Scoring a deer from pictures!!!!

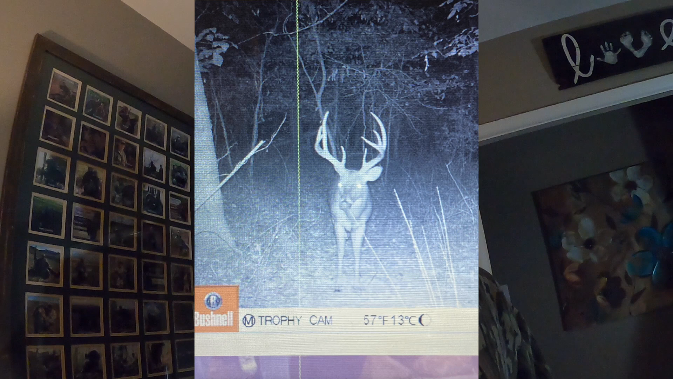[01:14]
that was probably four years ago love this deer all right these are two different angles the exact same picture and what i call the stretch
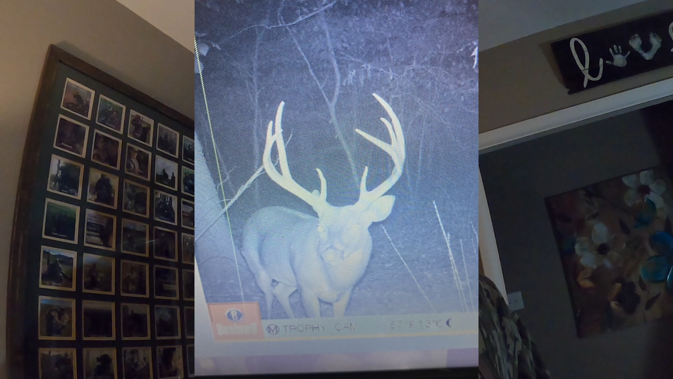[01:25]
as you're starting to get a little hands wrapped around those two pictures um this next